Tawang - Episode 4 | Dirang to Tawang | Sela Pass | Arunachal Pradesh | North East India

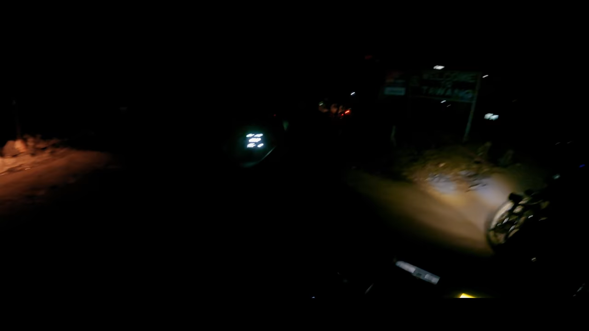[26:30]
तो हम लोग तवांग पे पहुँच गए, आप लोग देख सकते हैं वेलकम टू तवांग।